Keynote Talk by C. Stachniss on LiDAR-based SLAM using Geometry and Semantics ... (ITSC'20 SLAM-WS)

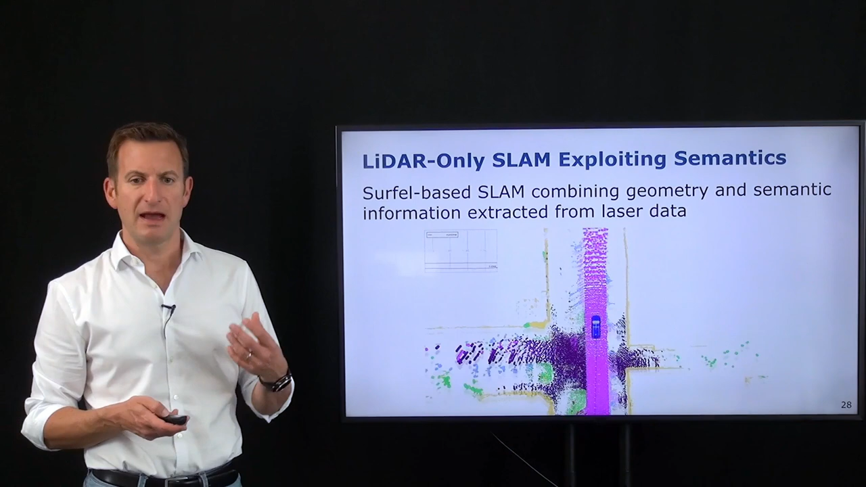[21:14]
times as a different object then the different object for example road will actually dominate the estimation procedure similar to how that happens in occupancy group mapping for example and we can also show that this actually gives us a competitive advantage for the scan
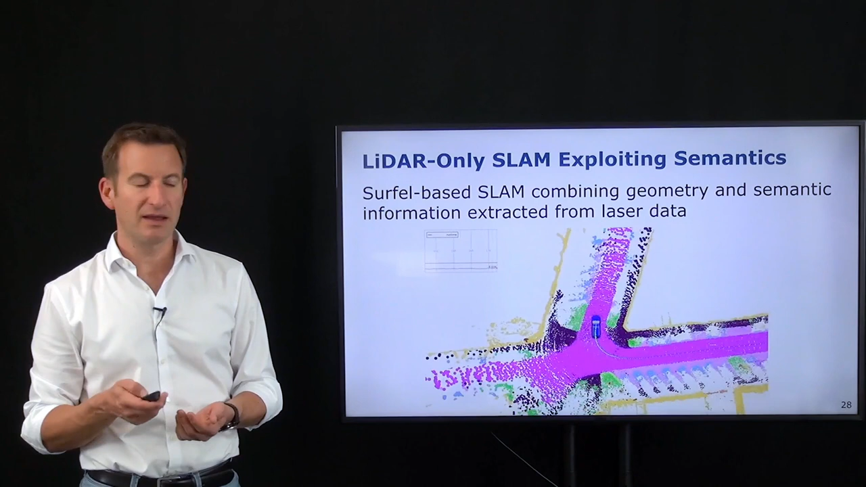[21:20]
matching algorithm especially in challenging situations so what you see here is probably
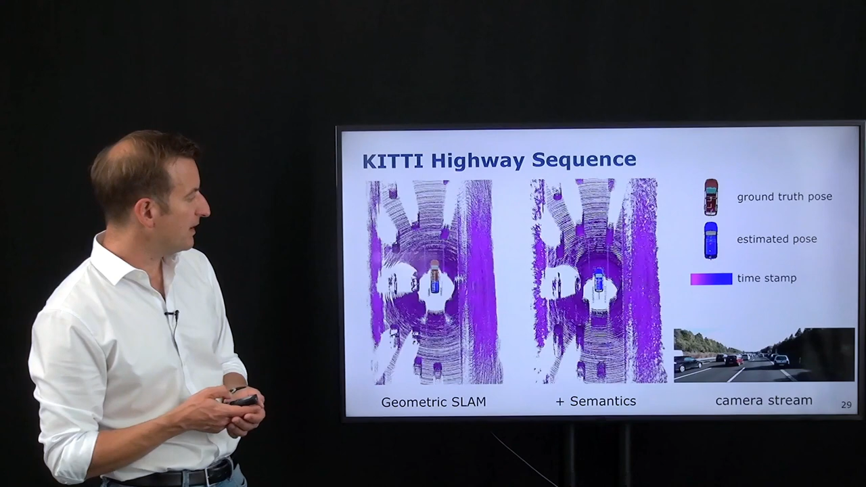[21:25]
the most tricky part of the kitty data set it's a scene where the car drives over highway towards a traffic jam and all cars move basically at the same speed or a similar speed than the vehicle and
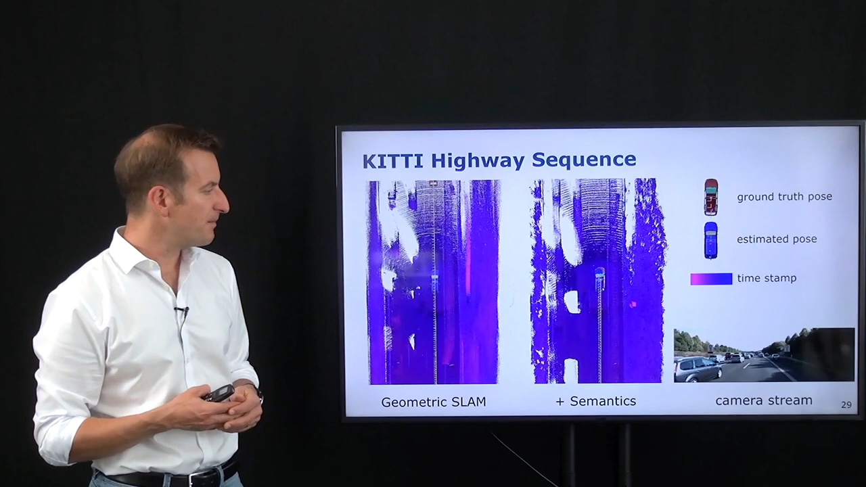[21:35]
as a result of this there's very little 3d structure the system can rely on and if we just do a geometric slime approach on this we can see
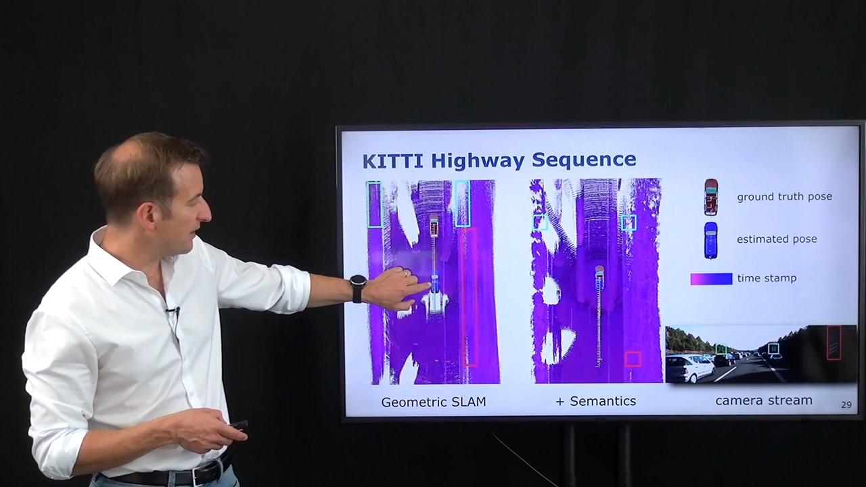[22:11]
estimated car as well as an hour setup where they're basically overlapping and what you can also see is in this parts over here these are the traffic signs illustrated
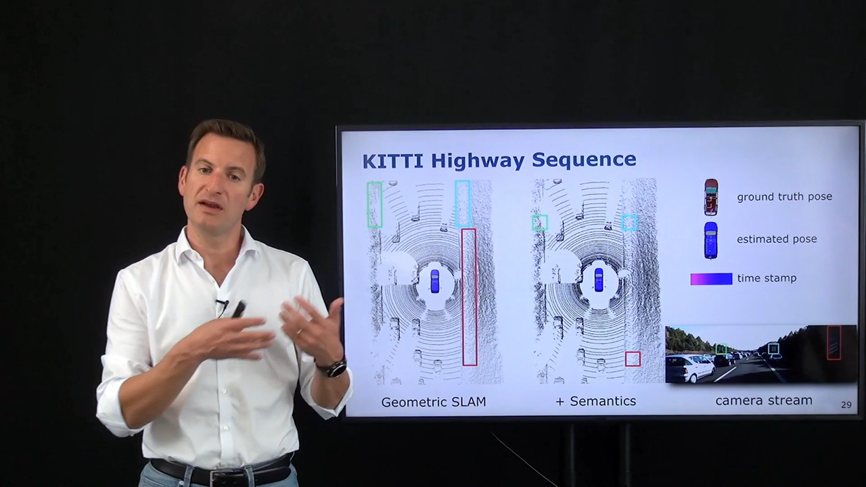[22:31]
and this information can be exploited in the semantic slam approach so that the semantic information actually helps the geometric information that's not always needed so geometry itself works pretty good but there are a few